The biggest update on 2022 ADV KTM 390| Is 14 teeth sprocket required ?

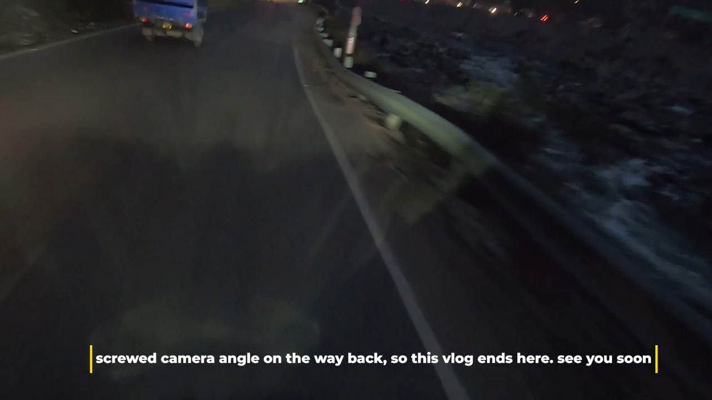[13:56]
सो वी आर राइडिंग राइट अलॉन्ग साइड द ब्यास रिवर, एज यू कैन सी ऑन माई राइट,
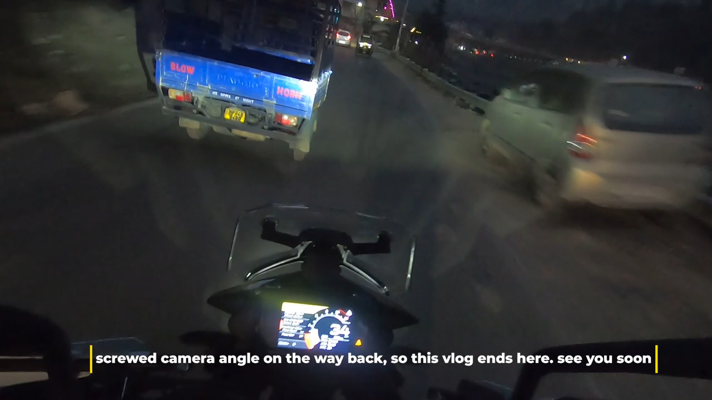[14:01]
एंड वी हैव टू गो ऑन द अदर साइड and go up the twisties to reach home.